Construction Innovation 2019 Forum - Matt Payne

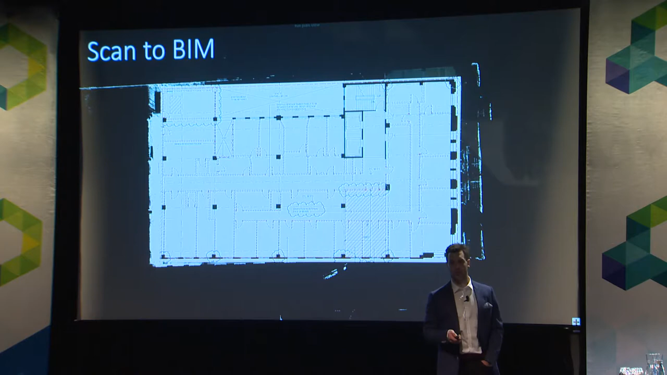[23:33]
The edge of the beams. You might not be able. To get to a pipe. So actually modeling. In those existing services. Effectively over. What you've scanned. So in this example. We've got a floor plate. You can see here. We've gone through. We've done about. About 10 or 12 scans. Throughout the building.
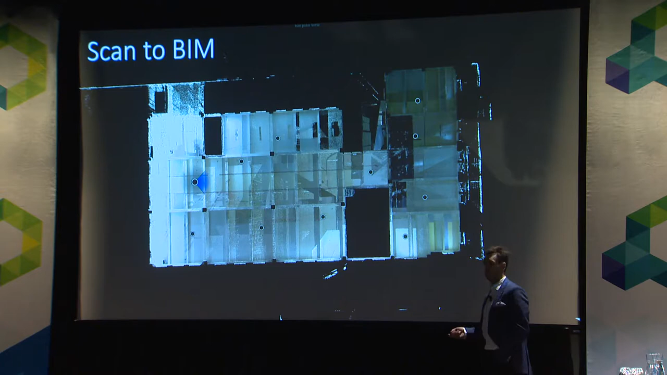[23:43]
Quite a small floor plate. Existing structure. And you'll see here. We move over to it. Now the BLK 360. Will give you. A 360 degree photo.
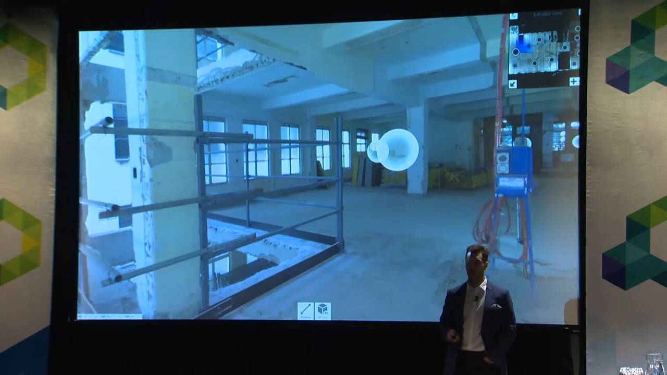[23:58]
That you can play with. At each of those. Spheres there. Are the scans.
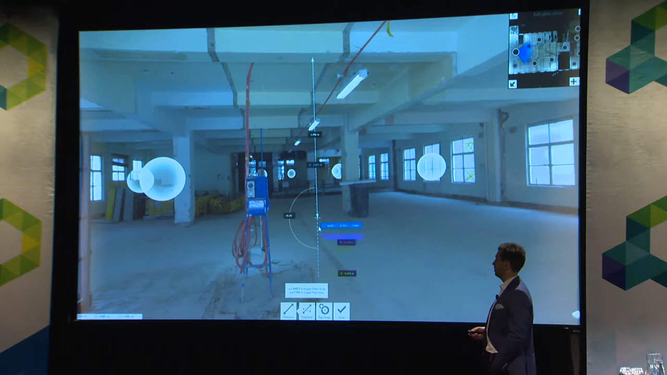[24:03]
And you can measure. Straight off. The 360 degree photo. So you're able to see. What the site was like. On that given day. And then we can move. To our point cloud.
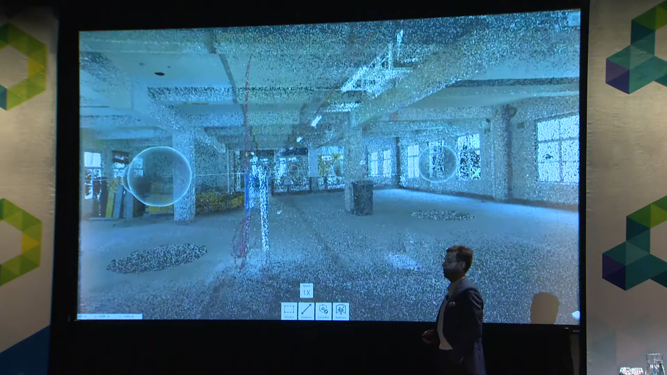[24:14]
And this can obviously. Be linked within. Our authoring tool. Which is fantastic. Now in this example. It was brilliant. Because. It was a clear site. Existing beams. Nothing else to deal with.
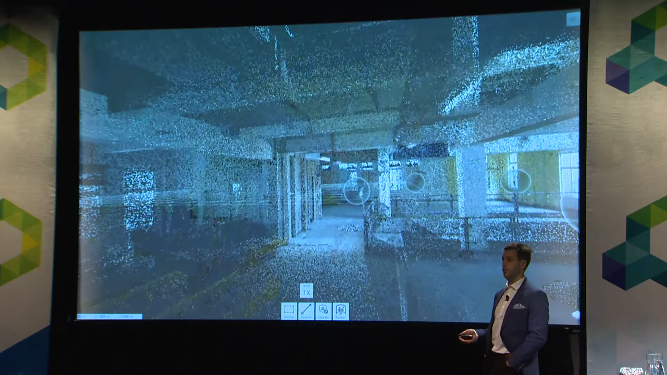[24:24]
Nice and easy. The head contractor. Asked us to scan. A little bit of an area. In here for. Uh. The steel contractor. To put their stairwell in. Said no problems. We're here anyway. We'll do the scans. Being nice. And uh. Being the nice person. That I am. I packaged it all up. Put it all on the cloud. Because it was large data. Sent them the link. And said here you go. Any trouble. Next day. I got an email back. Please send PDFs.
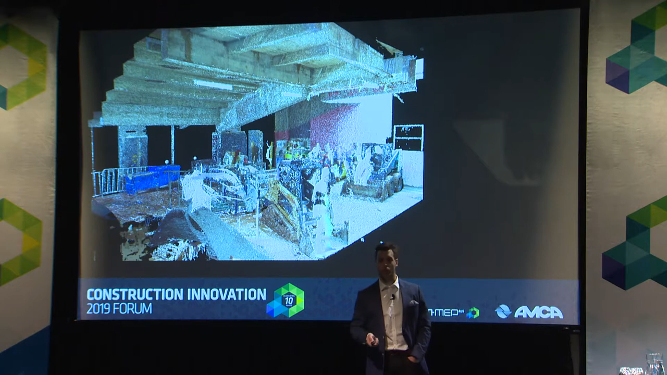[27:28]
Typical sort of scanning when we're doing. Whilst the builders demolishing everything.
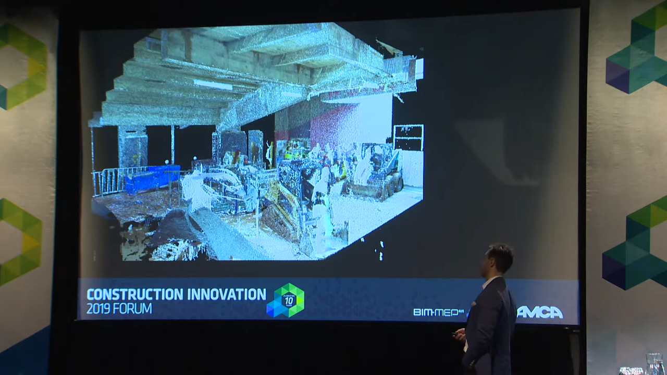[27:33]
And you can see here. Just an example. That's just a light shading of one of the existing penetrations.
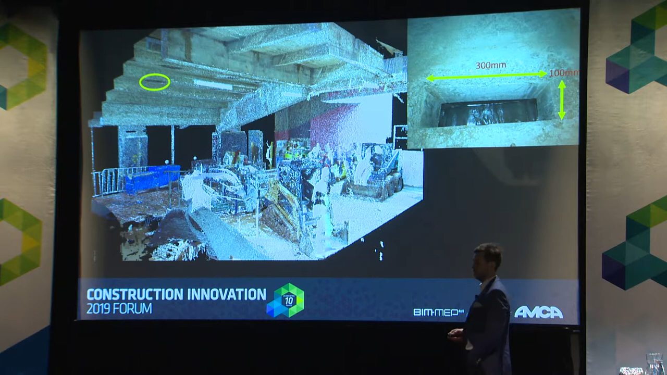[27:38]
One day spent scanning. If we were to sight measure this.
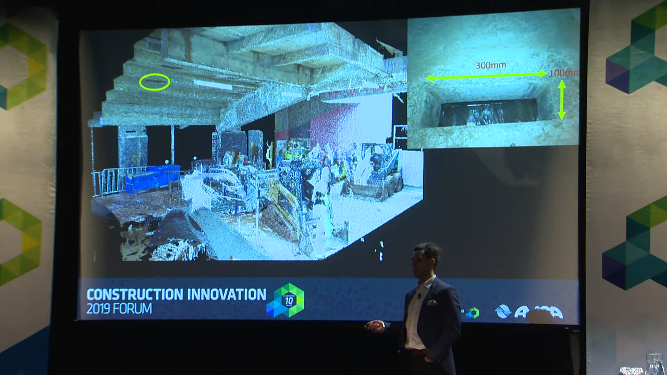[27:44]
It would have been a minimum of five days. And probably pretty frustrating. Like I said.
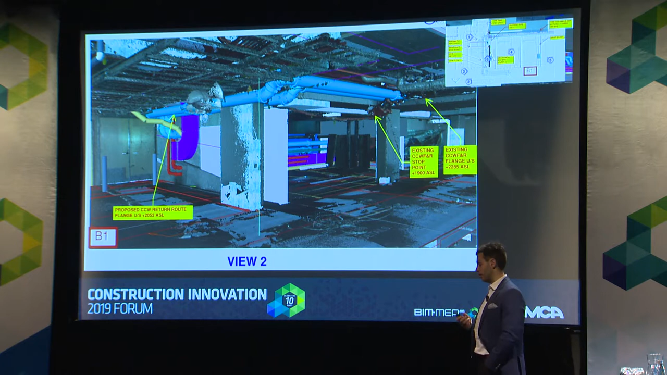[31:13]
Because obviously being a hospital. So pneumatic tube. Fire pipe work. Cable tray.
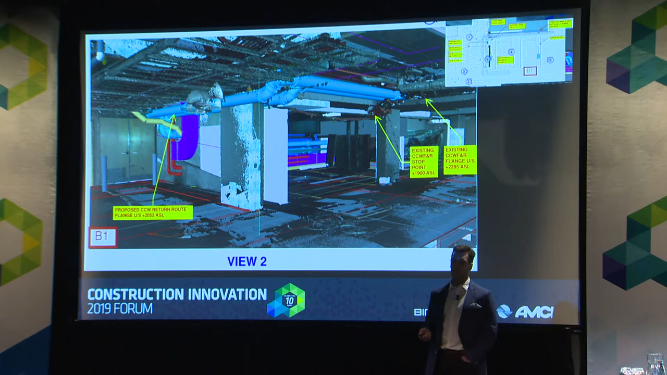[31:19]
Medical gas and the like. So straight away. Scanning in this area.
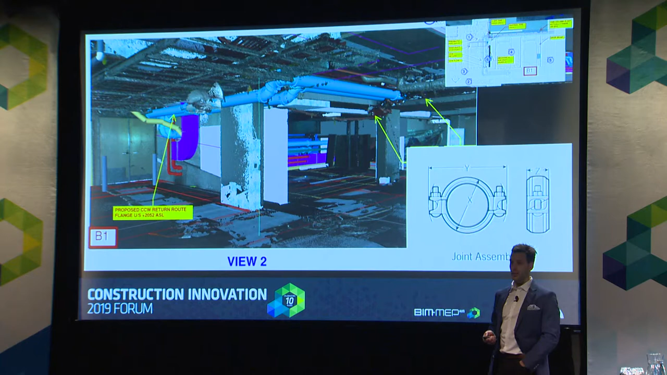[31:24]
Was a no brainer. Rather than spending 2 or 3 meetings on site.